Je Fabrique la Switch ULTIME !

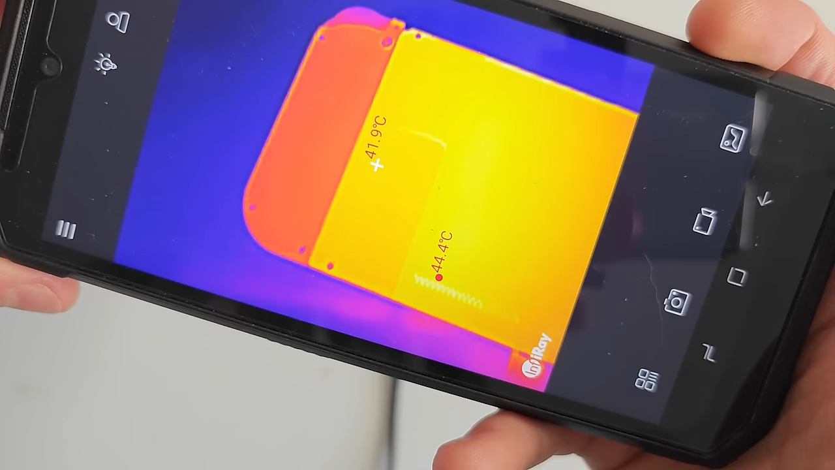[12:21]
On screen: spot 41.9°C, max 44.4°C
Donc je pense que ça doit avoir un impact positif sur le refroidissement.
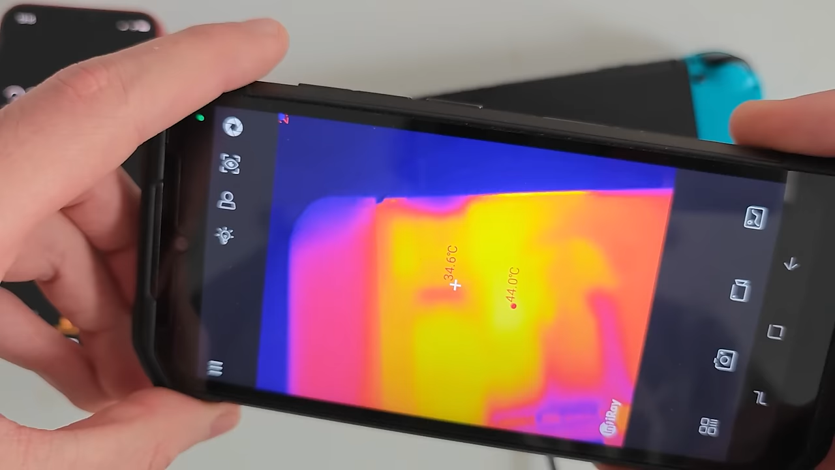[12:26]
On screen: spot 34.6°C, max 44.0°C
Sur celle en plastique, on voit que c'est beaucoup plus concentré.
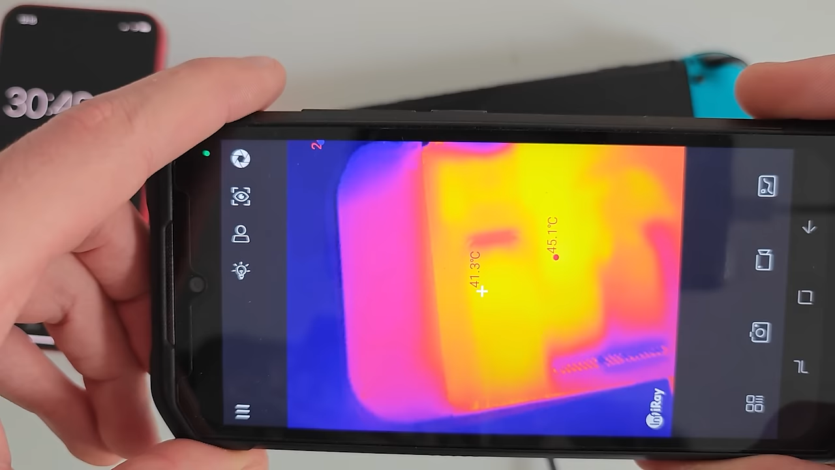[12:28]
On screen: spot 41.3°C
Je ne vais pas faire de conclusion là-dessus. Les tests ne sont pas assez représentatifs. Il faudrait tester les deux au même endroit du jeu ou avec un stress test pour avoir des mesures précises.